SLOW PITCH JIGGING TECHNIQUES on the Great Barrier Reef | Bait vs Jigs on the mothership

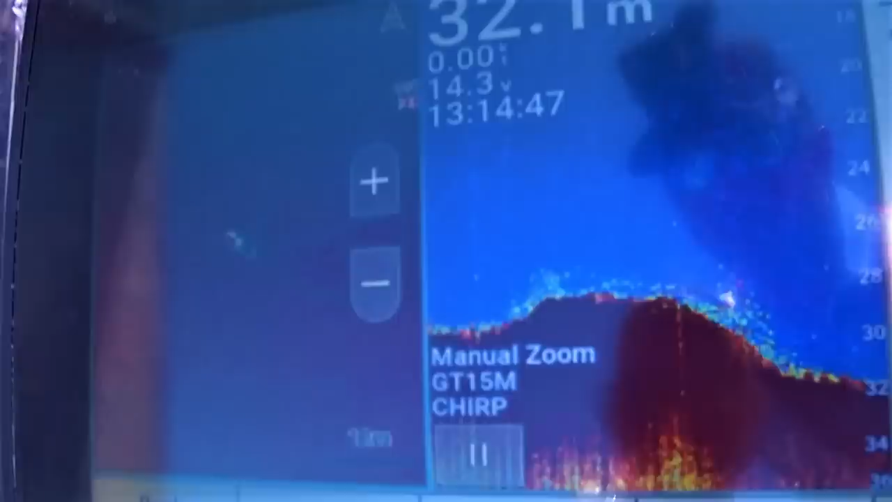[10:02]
Drop the jig down, a couple little subtle flicks, and it's latched on. He's a lovely fish, that one.